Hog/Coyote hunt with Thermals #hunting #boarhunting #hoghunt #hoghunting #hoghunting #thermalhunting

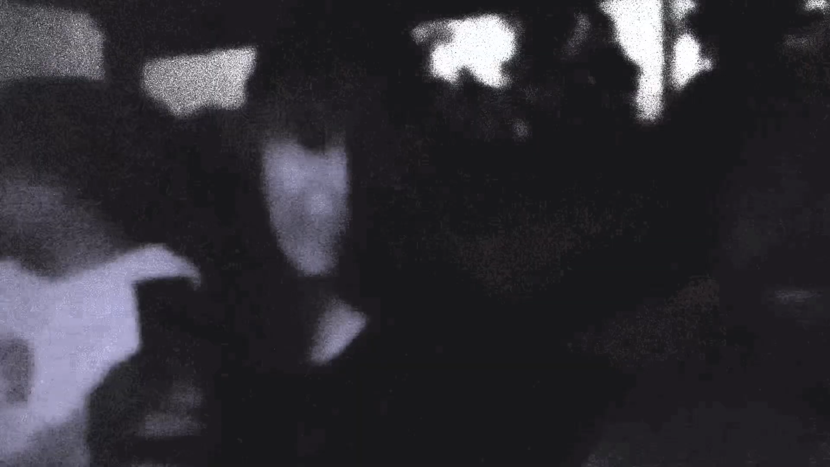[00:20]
Well, we start out going in his side-by-side,
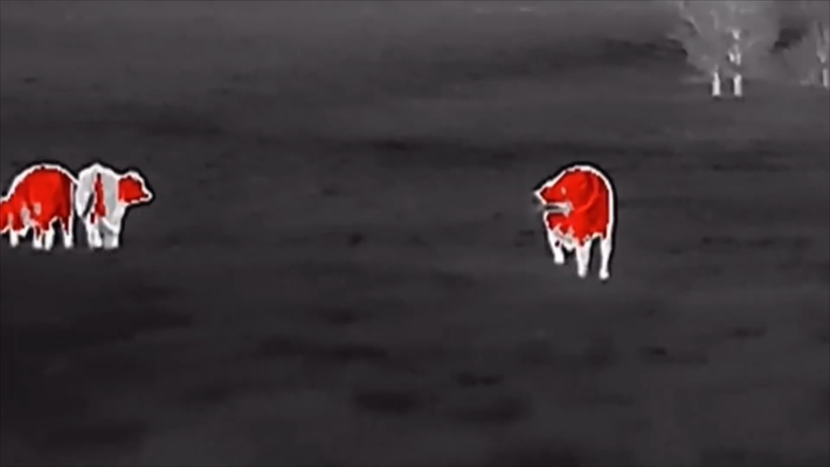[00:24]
we're just cruising around and within ten minutes he gets us on hogs.
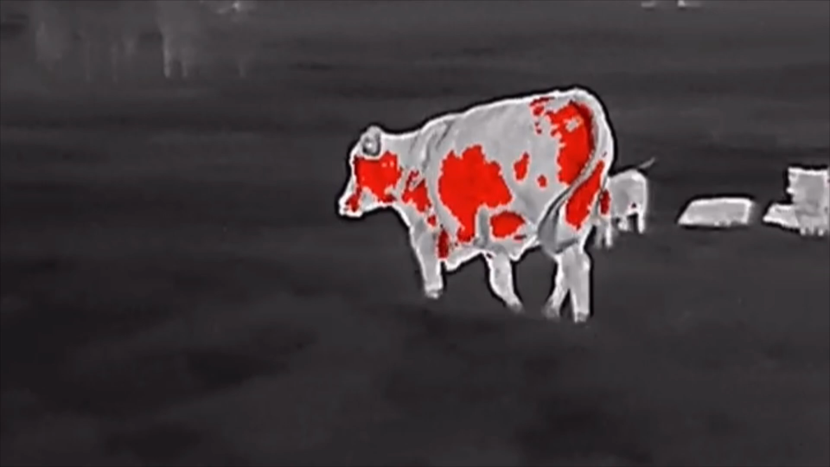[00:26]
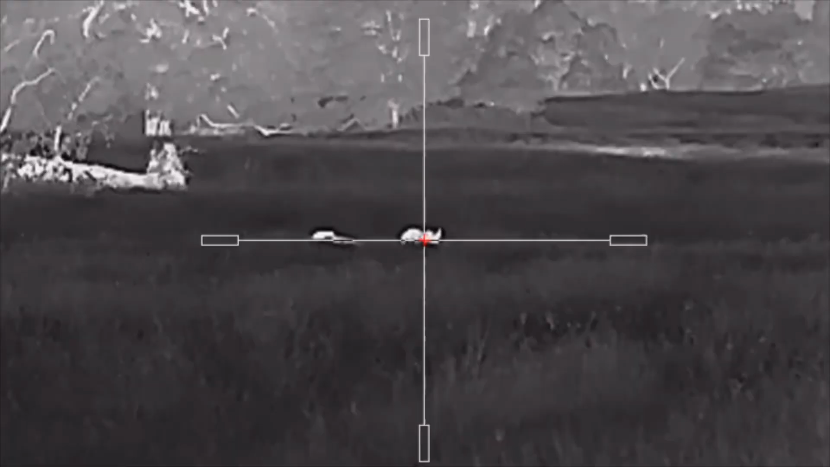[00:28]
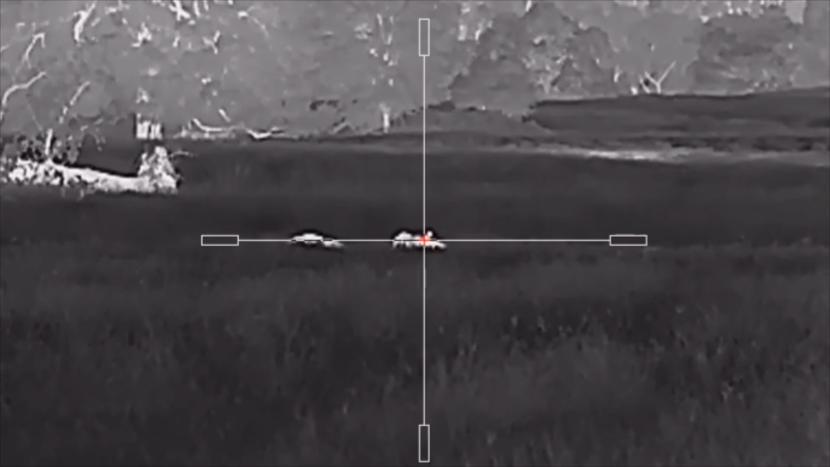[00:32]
Now we've all lined up to shoot.
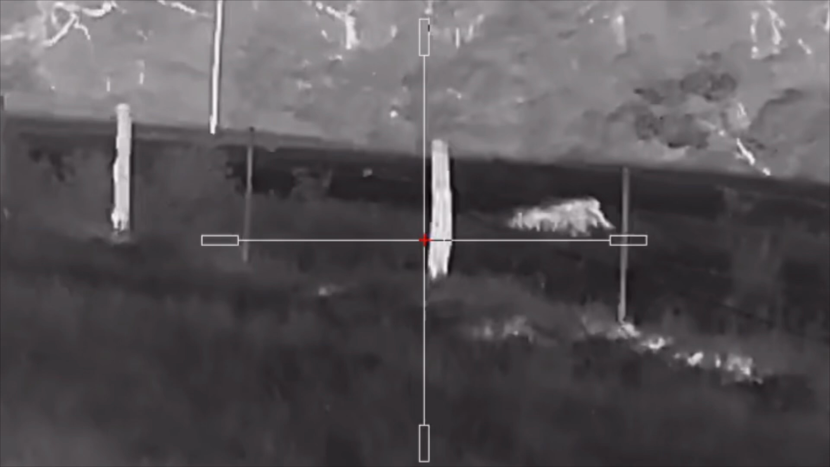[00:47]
I know my first shot, hit it between the eyes, but he doesn't go down.
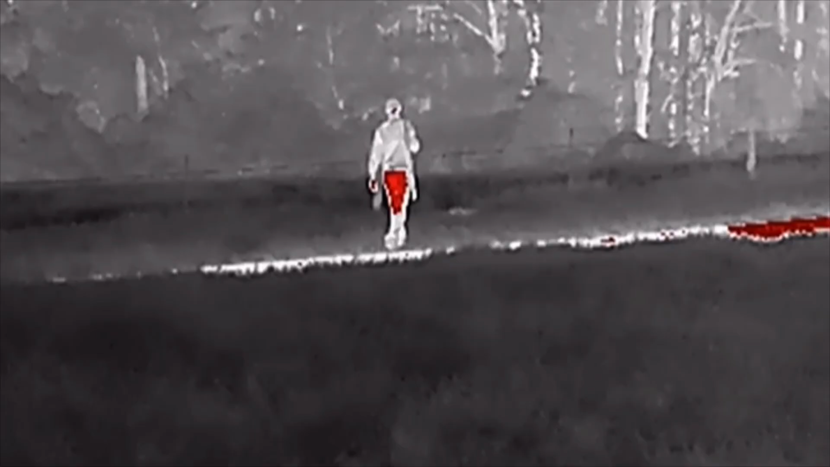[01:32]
Well, our first two shots, we really felt like we hit them.
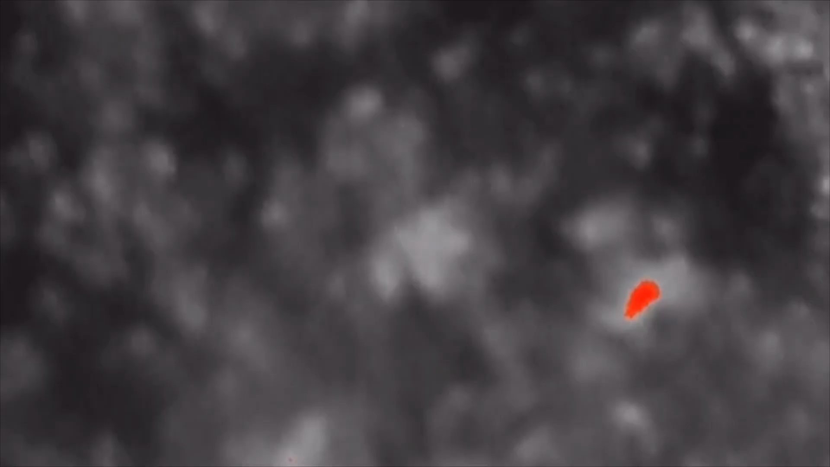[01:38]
All we could find were some blood trails on the thermals, but we never recovered any hogs.
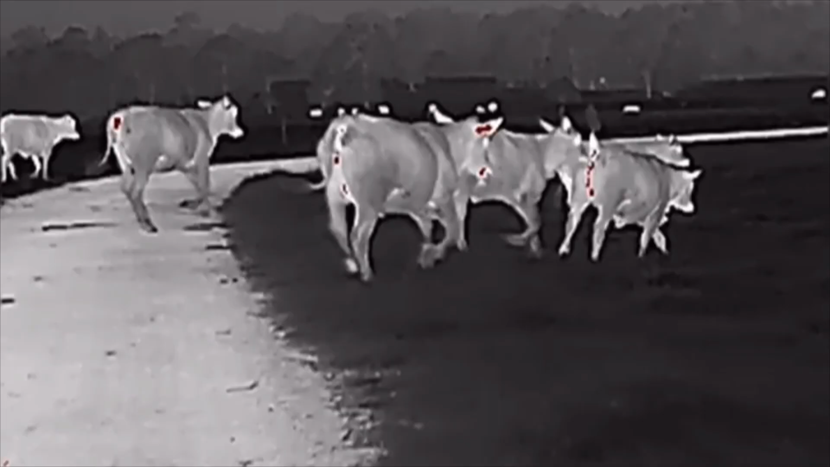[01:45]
Gage gets us back on the side-by-side, we're at it again, looking for something to shoot.
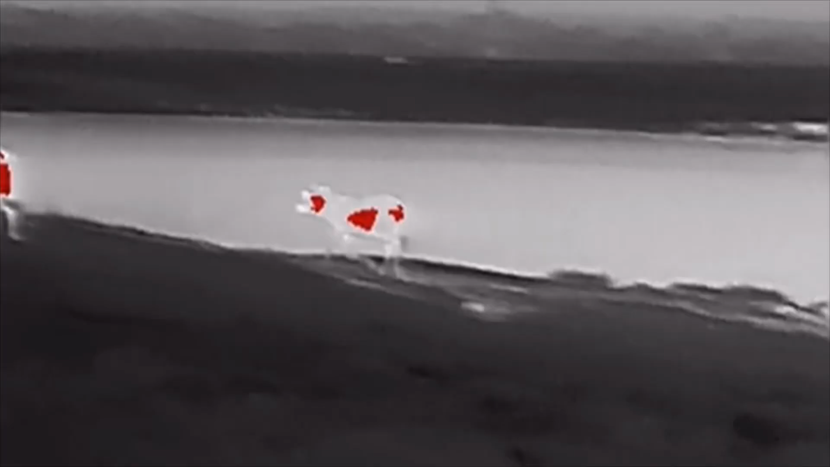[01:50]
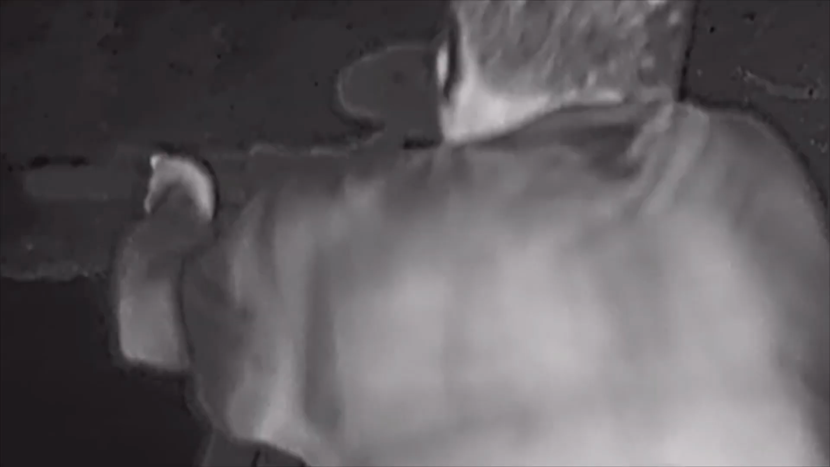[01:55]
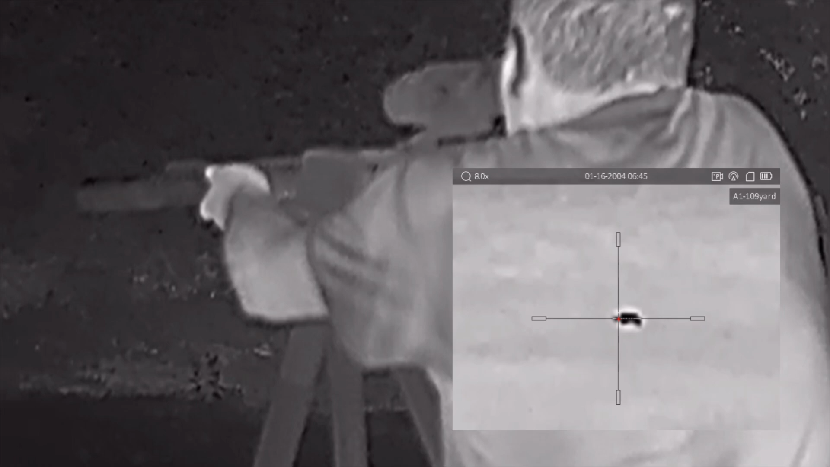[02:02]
Well, Gage gets us on this coyote, running around in this field.
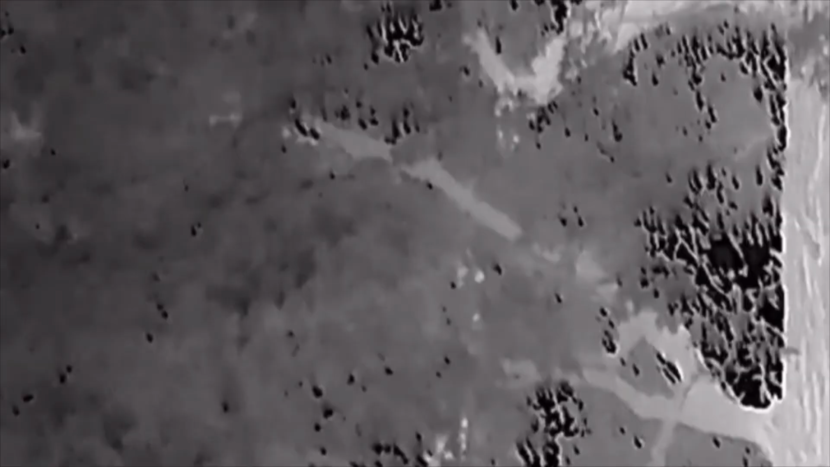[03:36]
because he spots the eyes of this raccoon from a hundred yards.